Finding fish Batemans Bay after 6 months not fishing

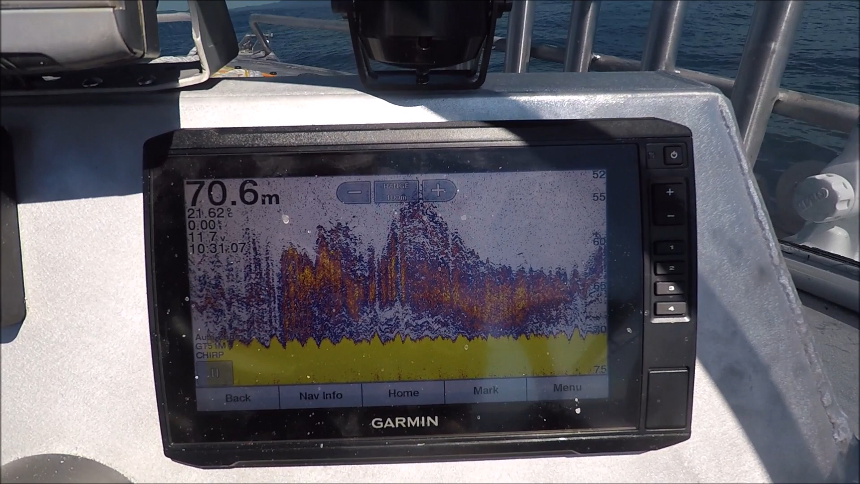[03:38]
On screen: depth 70.6 m
Not a bad screen of nannies. Here where there's things underneath, they could be reds.